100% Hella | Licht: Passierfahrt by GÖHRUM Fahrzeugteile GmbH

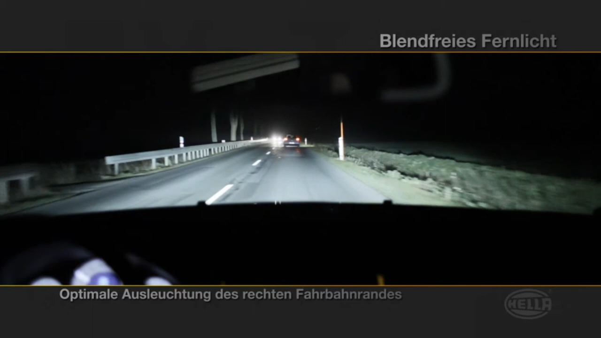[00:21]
Während für den entgegenkommenden Verkehr auf Abblendlicht geschaltet wird, steht auf der rechten Fahrbahn weiterhin das Fernlicht zur Verfügung.